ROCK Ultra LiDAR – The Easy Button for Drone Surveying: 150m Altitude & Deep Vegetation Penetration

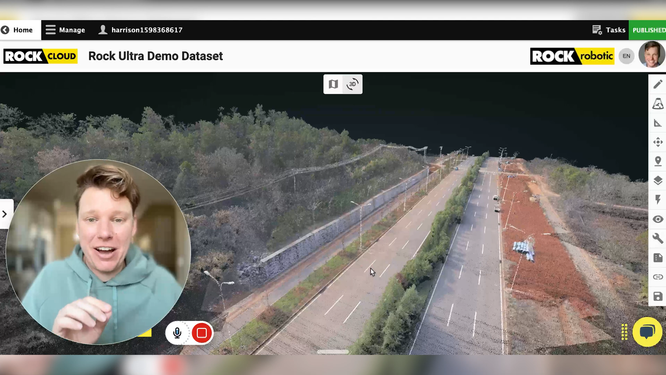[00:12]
I'm going to give you this sneak peek into our new ROCK Ultra LiDAR system. So this data set here in the background, this is the new ROCK Ultra. I'm going to go through and show you the details of this really fast. Now, keep in mind, this is captured at 150 meters AGL. So this is higher than you can fly with a drone here in the US.
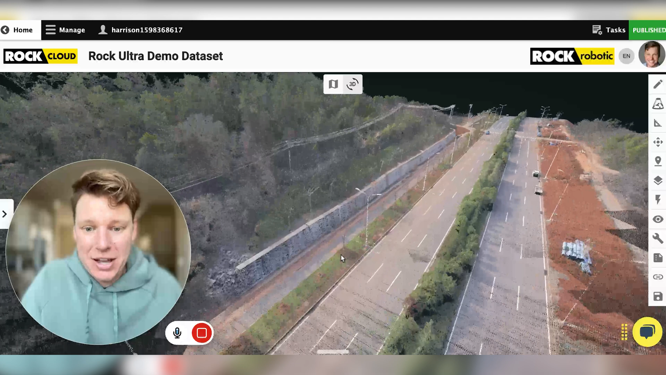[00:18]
But before I do that, let me jump into showing a few things I think are pretty awesome about the system.
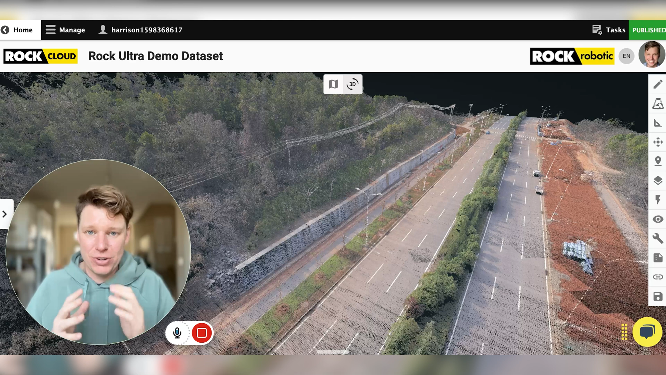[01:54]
a little bit, makes you fly a little bit higher, it doesn't matter. You have so much ceiling on this thing. So you're going to be able to fly really high, fly really fast. It's getting a million points per second all at the ground. So really dense data. And it's really accurate. And seven returns means it can go right through all of that vegetation. And those, the possibilities of seeing the ground are seven times more, you know, basically. So let me actually just show you this data set and tell you why I think this is going to be the tool that every surveyor firm that relies and
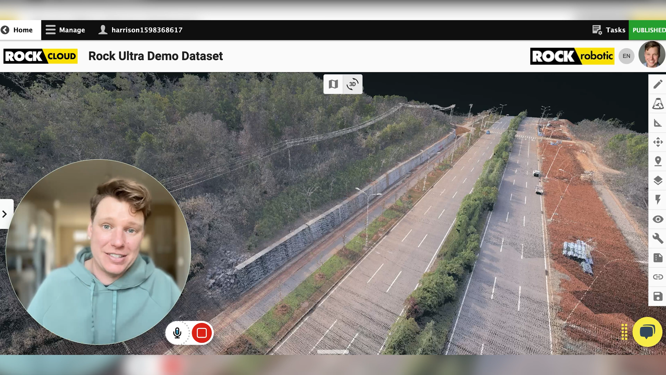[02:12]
starts using this drone LiDAR data for their workflow. This is going to be a tool that you're going to want to have in your arsenal. So let me zoom in here. First thing I want to show you is look at this retaining wall here. So this, I just want to show you the, even from 150 meters, look at this, the right angle we're getting on this wall right here.
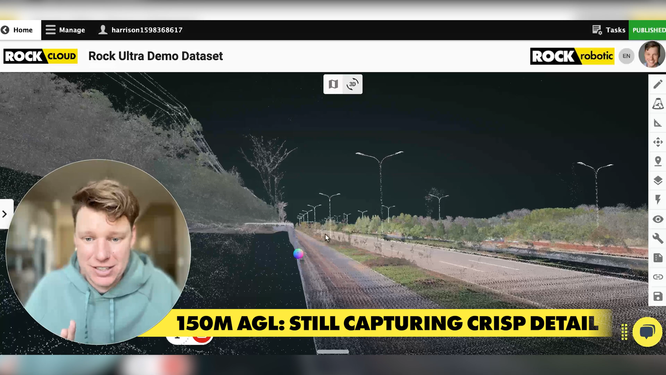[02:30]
I mean, you can see this is just super crisp data,
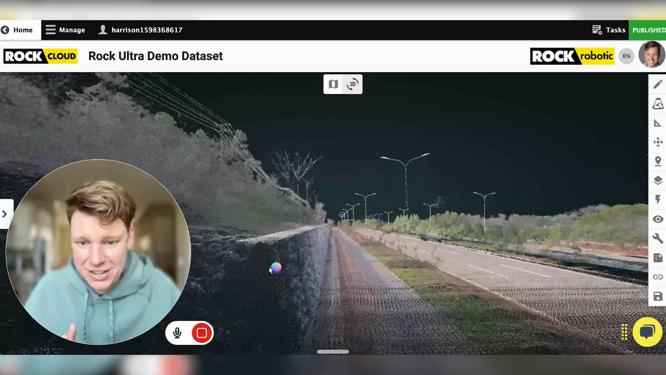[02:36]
even at 150 meters. Keep that, it's 150 meters. It's so high.
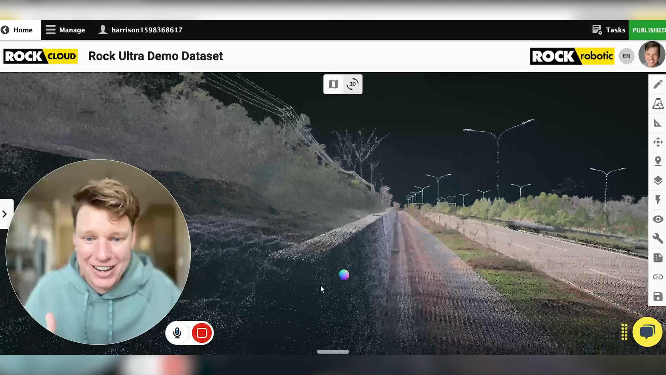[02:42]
I can come over here to the road. We can see this curb here. I mean, this thing's, you're going to be able to pull curbs from 150 meters. So, okay, this means two things.
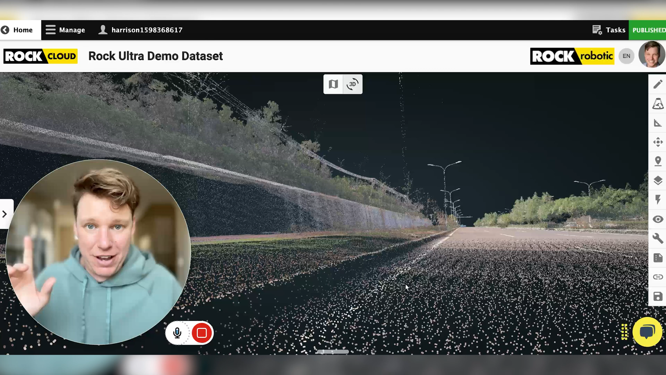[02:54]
I said earlier, it means that you can fly high and not to worry about terrain following or obstructions. True.
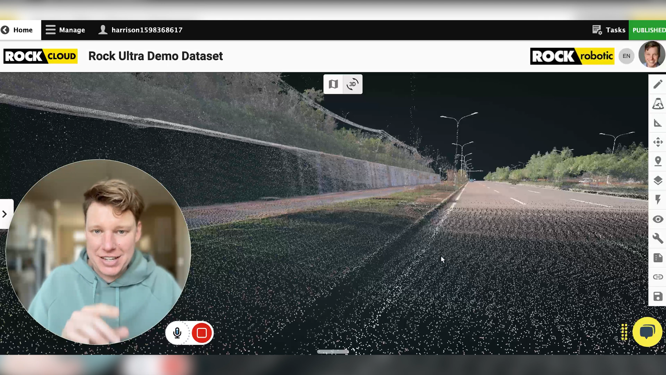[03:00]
The other thing is if you're using this kind of technology in your workflow today, I mean, most of the times you get out there, I mean, it could be raining today. We could have spotted showers. You know, the weather windows to capture data doesn't always cooperate with you.
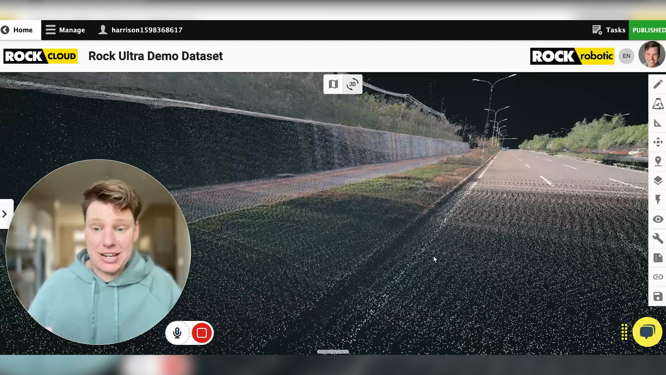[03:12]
So sometimes you got to just get out there and get the data real quick. So because you can fly so high, you can cover so much more land in a single, you know, few minutes. So now you can just get out there and get the data, even if there's a little break in the weather.
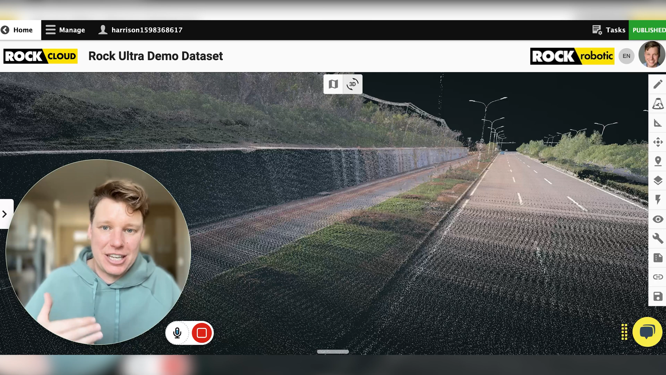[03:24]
So it's going to keep you being productive with your tool more frequently. So keep that in mind, too.
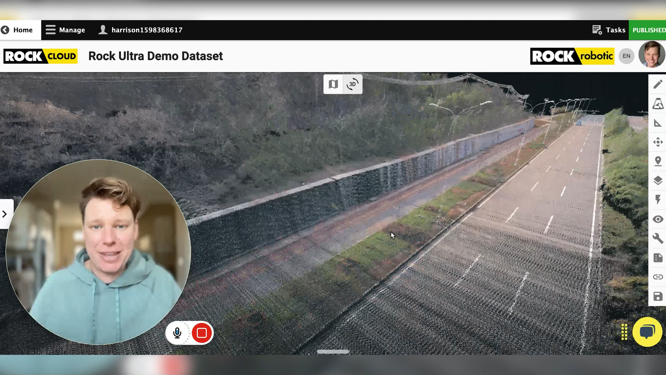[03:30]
And if you have a huge job, I mean, really, you can capture massive areas now. I mean, two, three, four, 5,000 acres in a day, probably no problem. I'm going to go out and make some videos about that myself. I'm going to see how much can I fly in one day.
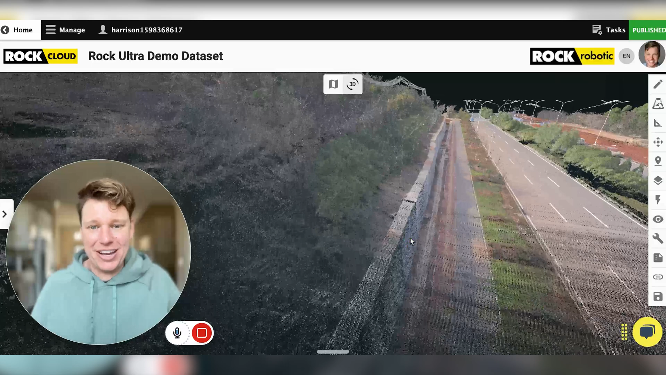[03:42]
Okay, now let's talk about the vegetation over here.
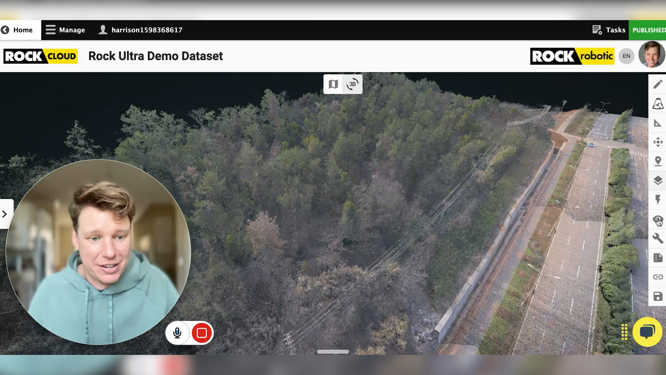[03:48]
So I'm going to go ahead and open up this side menu and switch it over to the RGB mode.
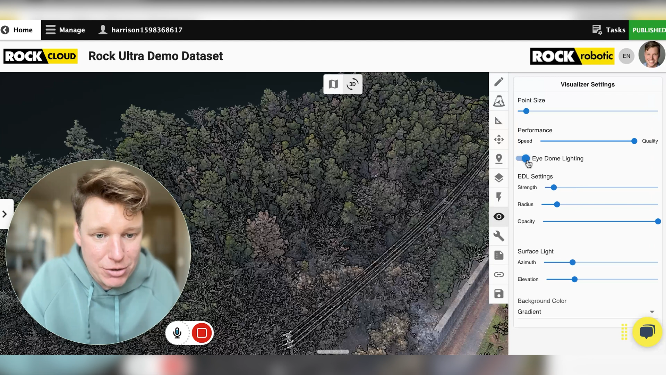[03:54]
Sorry, I meant elevation.
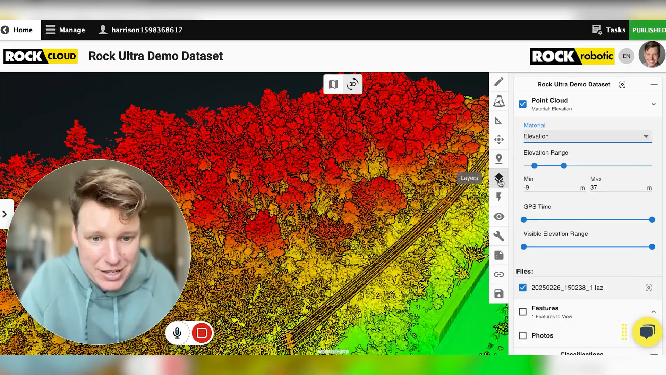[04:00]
I meant elevation because what I like to do is I like to take a data set and I like to flip it upside down. So you see all the trees here.
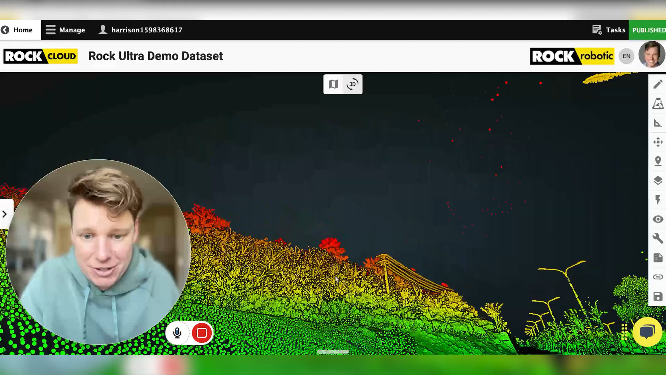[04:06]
Now we're going to flip it upside down and come over. So this is where the trees are.
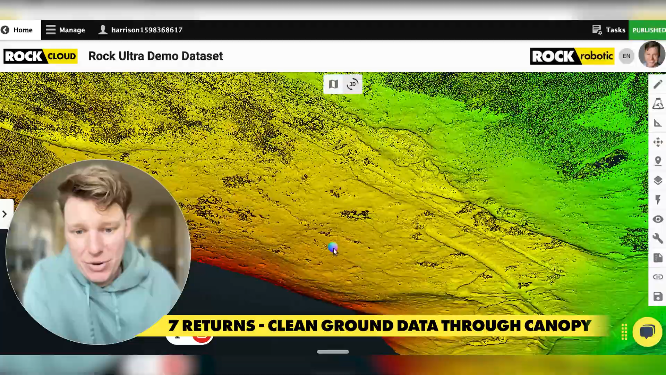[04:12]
And this is, we're able to see almost like a clean, smooth surface on the bare earth ground. So this is at seven returns.
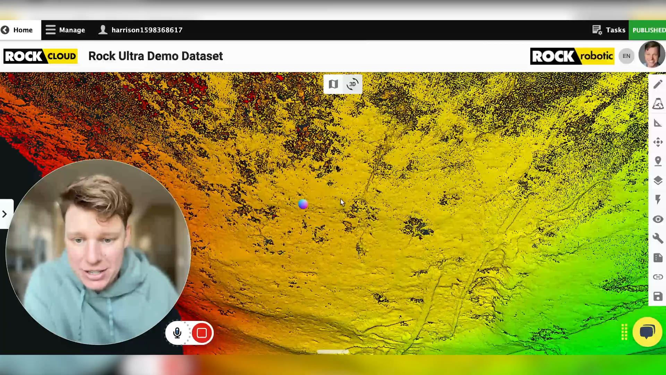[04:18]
You're really able to see a lot of points made at the ground. And usually these spots, it's kind of where the tree trunk is at.
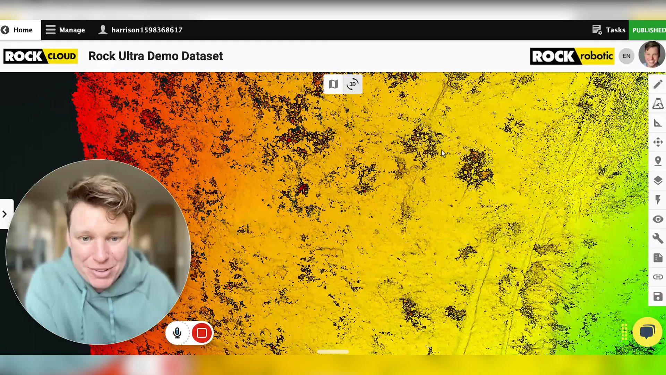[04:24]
You know, it's probably where the actual tree trunks are at. But so getting a clean digital elevation model with
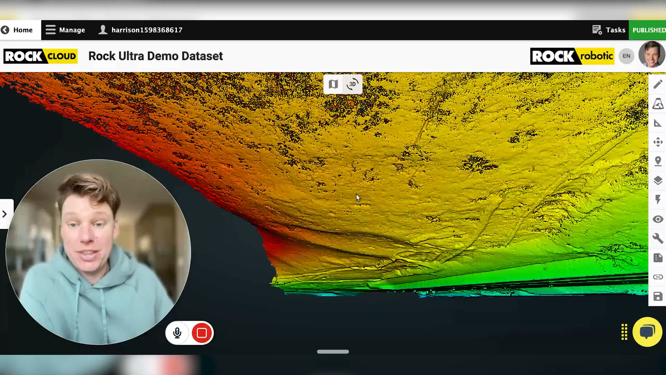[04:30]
highly accurate data is not going to be a big challenge for this system at all.
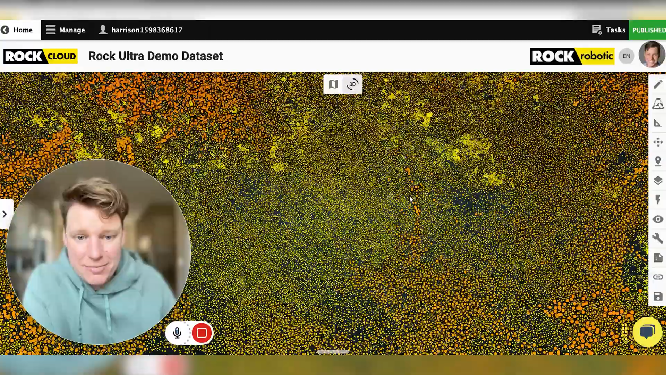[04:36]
The other thing I want to show is this system has a fixed camera.
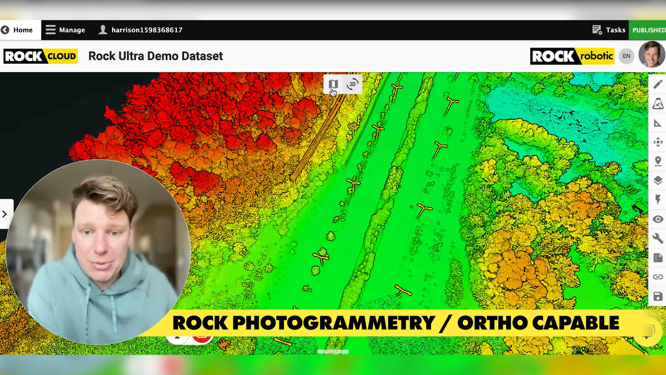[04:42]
So you're going to be able to get ortho mosaics with the rock photogrammetry reliably every time.